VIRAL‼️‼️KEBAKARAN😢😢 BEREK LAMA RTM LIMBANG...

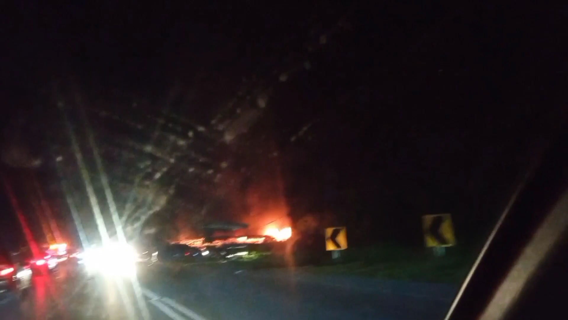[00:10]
SIB ya Limbang Ya Allah ya Tuhan ku Kebakaran guys Kebakaran guys
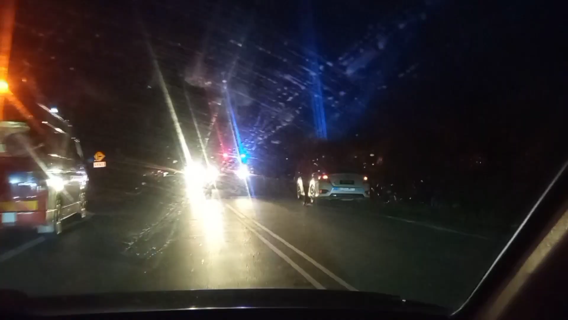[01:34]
Menjalankan tugas ya Memadamkan api Di kawasan Kebakaran ya Ya